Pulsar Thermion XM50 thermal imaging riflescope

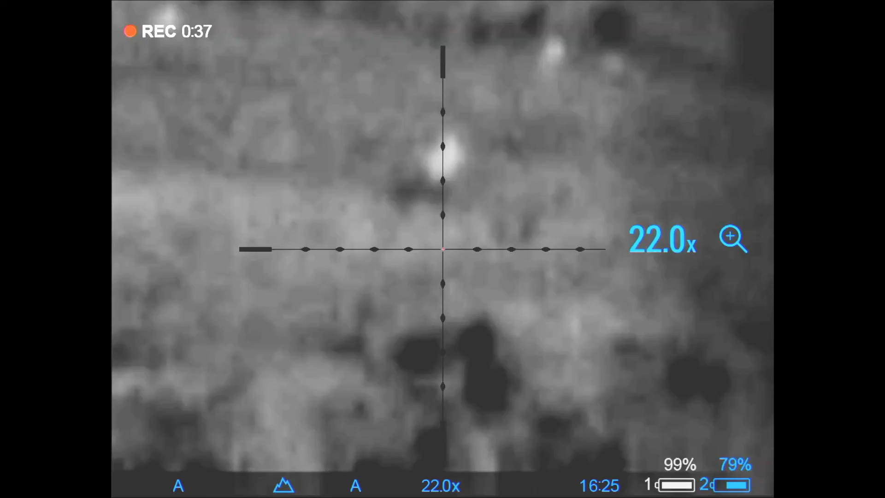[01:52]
In addition to seven standard reticles,
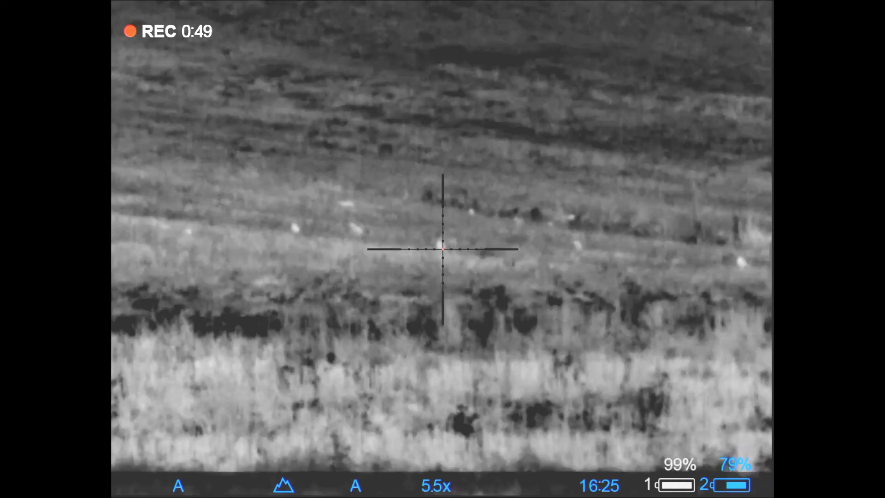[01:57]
there are three scalable ones which behave just like a front focal plane reticle in a daytime scope
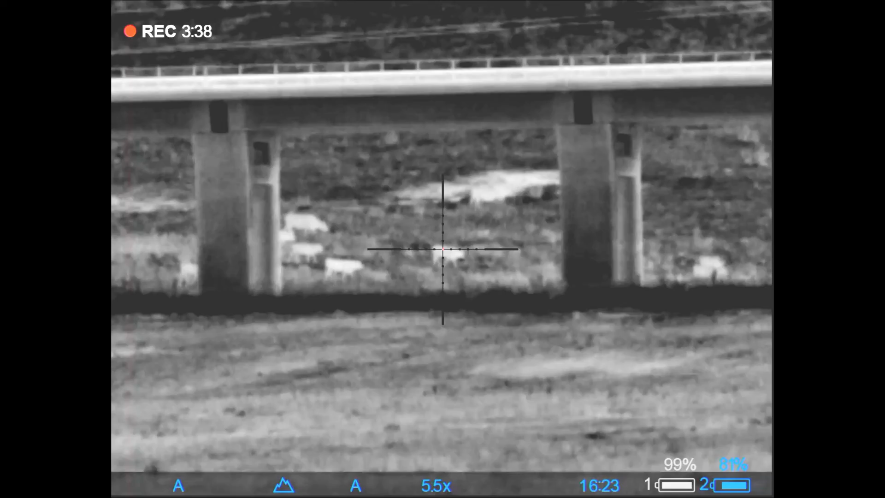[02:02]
keeping their mill values at all magnifications allowing for fast doping using reticle sub-tensions. Color display allows the eye user to select between different palettes depending on the environment.
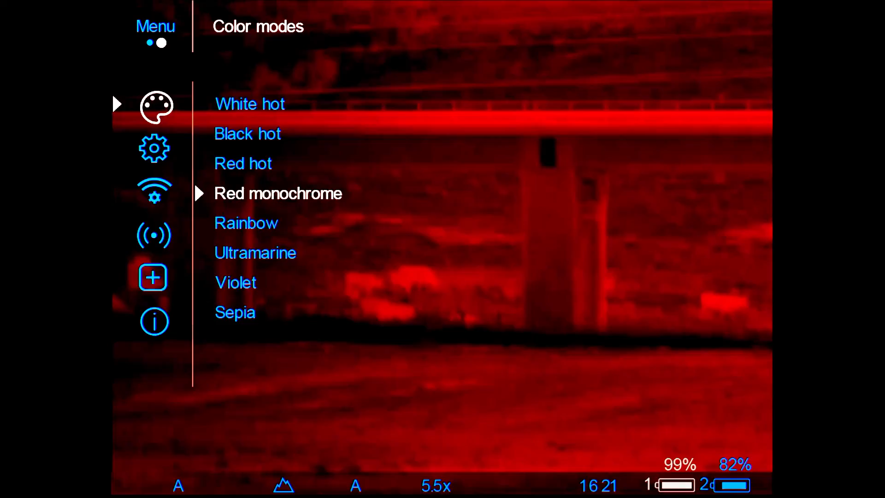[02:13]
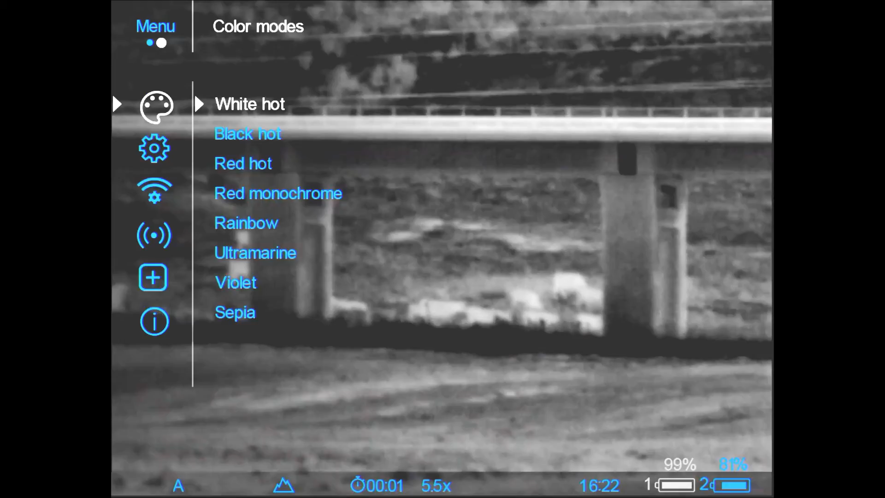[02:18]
Performance is outstanding even with low 320 by 240 resolution.
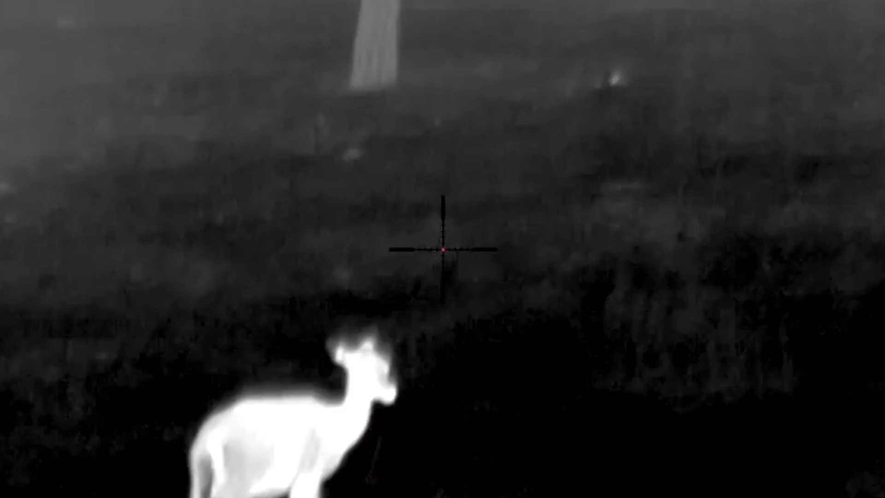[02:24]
The XM50 always delivers a great image viewfinder.